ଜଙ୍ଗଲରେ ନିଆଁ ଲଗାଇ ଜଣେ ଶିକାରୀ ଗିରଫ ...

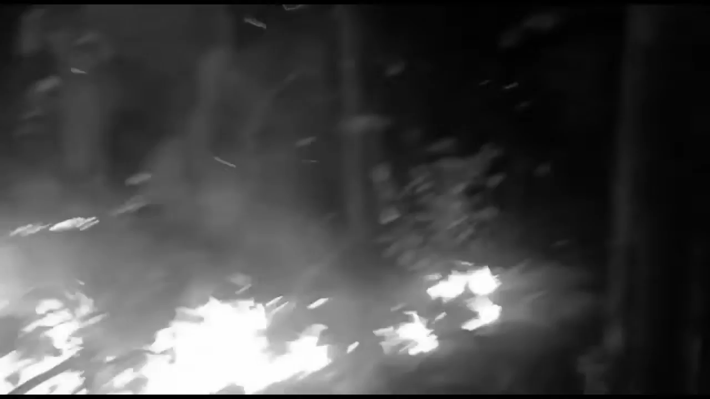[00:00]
ଜଙ୍ଗଲରେ ନିଆଁ ଲଗାଇ ଜଣେ ଶିକାରୀ ଗିରଫ। ଶିମିଳିପାଳର ପୋଡ଼ଡିହା ରେଞ୍ଜରେ ନିଆଁ ଲଗାଉଥିଲା ଶିକାରୀ। ଏହି ସମୟରେ ଶିକାରୀକୁ ଧରିଥିଲା ବନ ବିଭାଗ। ଗିରଫ ଶିକାରୀ ଅନ୍ତରା ସିଂ।